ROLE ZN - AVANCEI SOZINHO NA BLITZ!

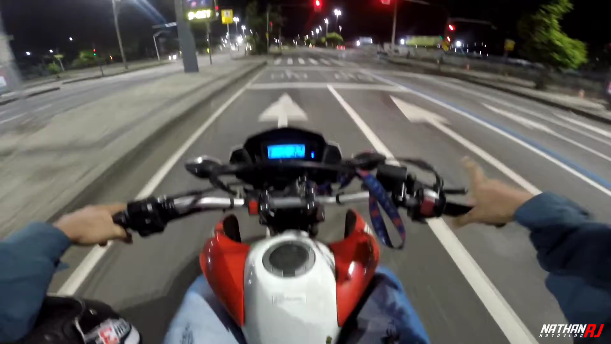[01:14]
Mas enfim, mano, até que eu gostei, cara, da moto sem retrovisor. A brocha com retrovisor, acho que ela fica meio estranha, acho que ela fica meio feia, mano.
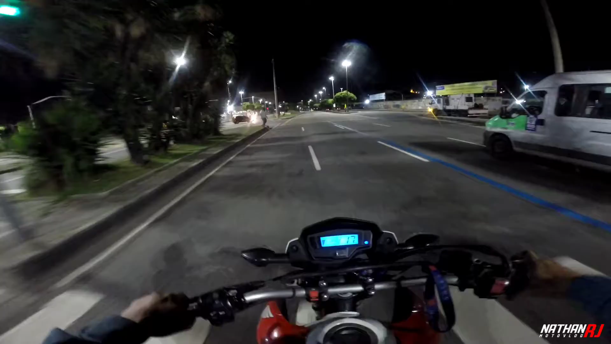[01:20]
Bora deixar esse carro passar, puxar um grauzinho aqui. Será que sobe um grauzinho? Será que sobe um grauzinho? Será que sobe um grauzinho?
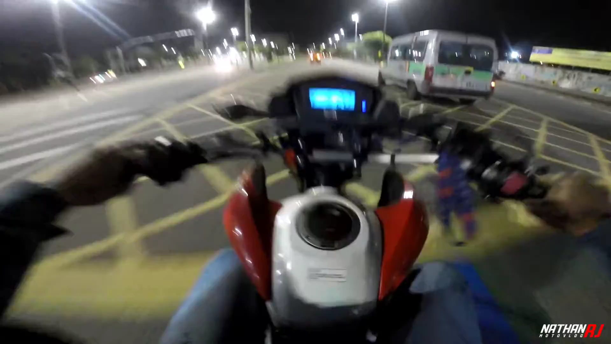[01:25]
Você tá chamando, filho, tá correndo. Vambora, vambora. Ó, oh, adoro, adoro, adoro. Ai, papai. Acelera, Brasil. Tô atrasado pro Rolezinho, mano. Vai dar 1h10 da manhã. Já são 1h07. Ainda tô partindo, velho. Vambora, vambora, vambora, vambora.
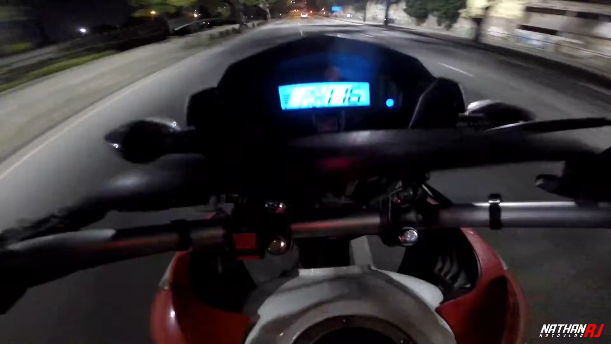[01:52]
120 na subida, vambora, vambora. Ah! Acabamos de entrar aqui na Brasil agora. Passar aqui agora pela primeira passarela. Mano, sinto que esse ZN vai dar bom. Acho que esse ZN hoje vai dar bom, tropa. Vai dar bom. ZN hoje vai ser maneiro. Pô, último ZN aí, se vocês olharem o último vídeo aí, mano.
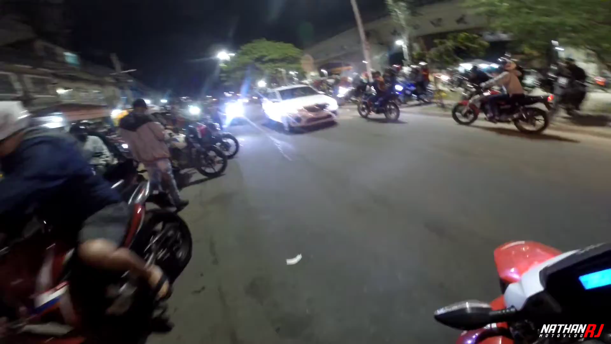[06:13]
Eita, caralho, tô escutando só o portadão, velho. Pega! Muito cheio, como sempre, muito lotado, mano. Ó, soltaram fogo, velho.
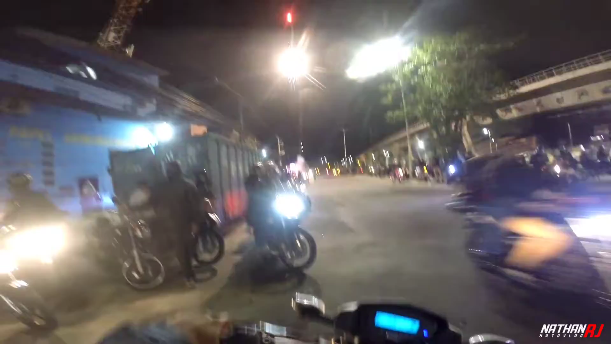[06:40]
Eita, caralho, queima de fogo de tudo. Eita, caralho, olha aí, soltou até queima de fogo, mano.
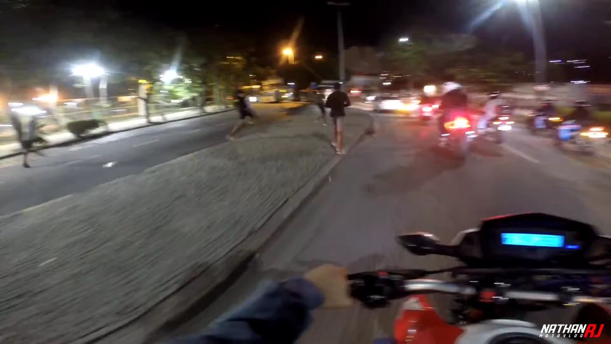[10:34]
Olha o moleque, tudo que olha pra gravar! Tá maluco, filho! Muita moto! Oh, festival de buzina, bi!
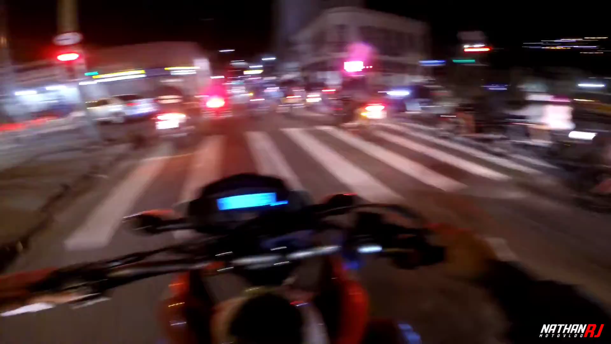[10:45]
Festival de buzina, bi! Bi! Caralho, Zeira veio pelas grades hoje a Jacarepaguá, estrada da morte, meu Deus do céu, tropa! Caralho, mano, eu sou maluco! Isso tem um caminho que eu nunca indicaria a tropa vir pra cá, mano, porque, mano, essa estrada aqui é muito sinistra, mano, muita curva, mano!
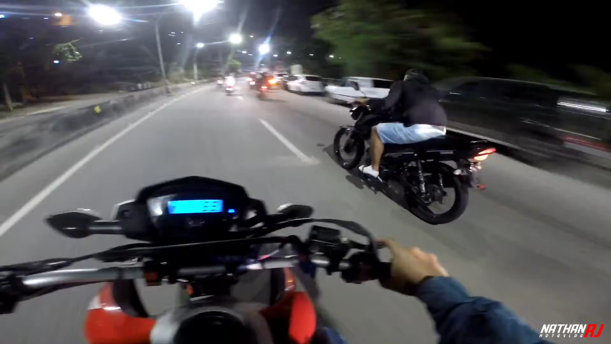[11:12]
O bagulho aqui é doido, rapaziada. Caralho, mano. Não era pra ter vindo pra cá não, Zene. Na moral, Zene, não era pra ter vindo pra cá não. Mas vambora, vambora. Já estamos aqui já. A grupo deixa bater, mano. Atenção. Ele passando aí, rapaziada, ó.
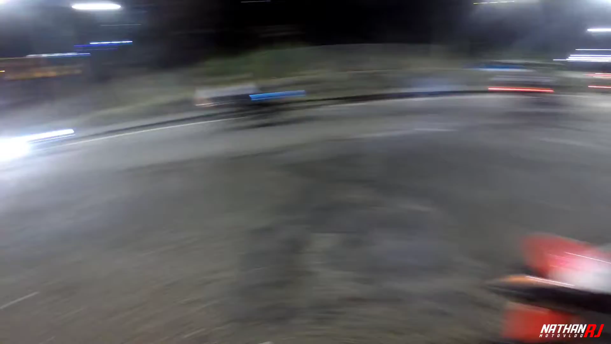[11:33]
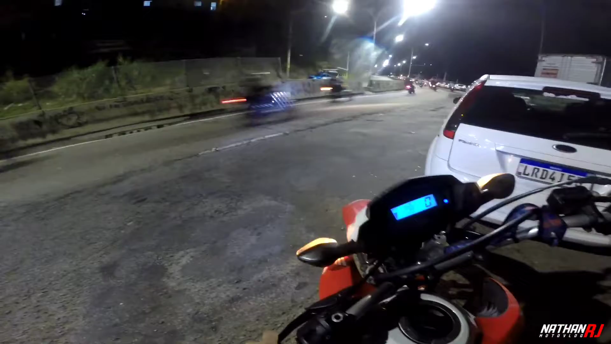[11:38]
Mano, eu vou esperar o rolê Zene passar, porque, parceiro, aqui é sinistro. Vou esperar o rolê Zene passar.
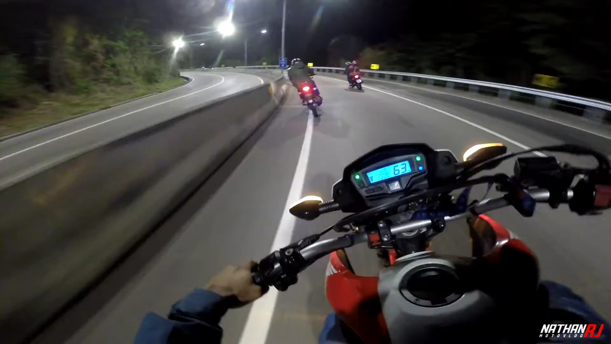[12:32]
Aí, só curva. Tá louco. Caralho, mano. Bota a mão na placa, cara!
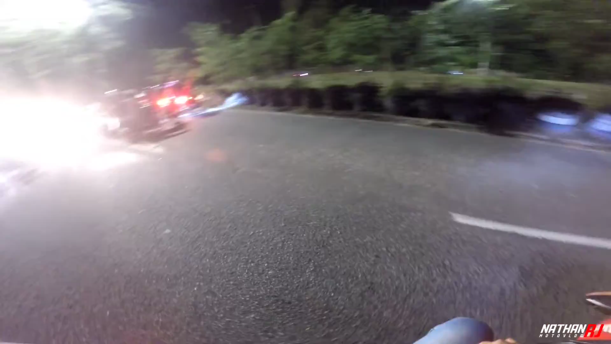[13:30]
Os caras querem deixar passar não, mano. Ih, caralho. Polícia lá. Deixou passar não. Vamos ter que ir pelo outro lado. Caralho. Olha lá. A blitz dele lá, ó. Deixou ninguém passar. Caralho,